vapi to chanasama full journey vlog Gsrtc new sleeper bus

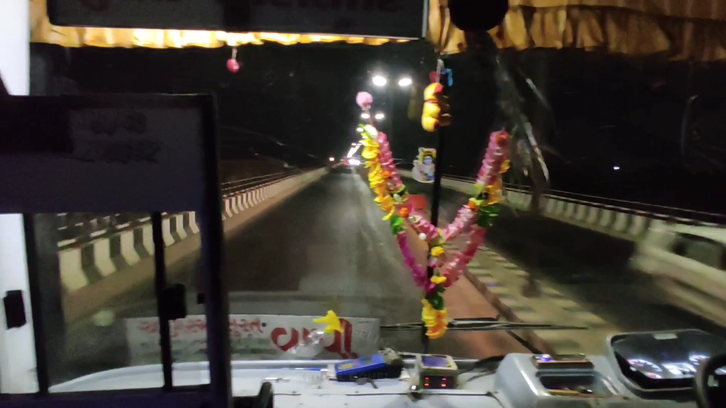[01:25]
अभी सब कोई ट्राफिक भी नहीं है और यह हमारी